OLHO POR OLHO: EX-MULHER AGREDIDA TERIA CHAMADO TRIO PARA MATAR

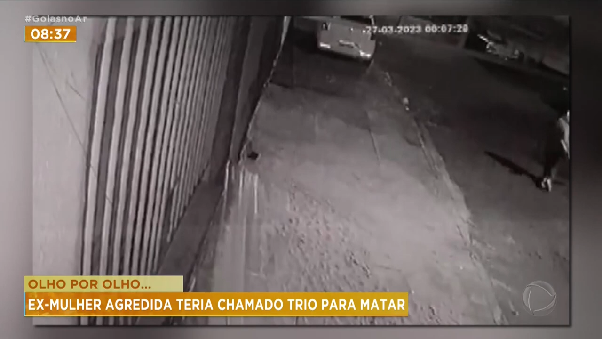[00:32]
Na sequência, um carro branco com três homens passa e para. Um deles desce. Enquanto a vítima falava com Rosária, esse homem deu uma facada em Divino. Ele ainda tentou correr, mas morreu no quintal da casa em que morava. Rosária e Divino estavam separados há muito tempo e só se encontravam pelas ruas do bairro ou na distribuidora de bebidas, como aconteceu no fim de semana.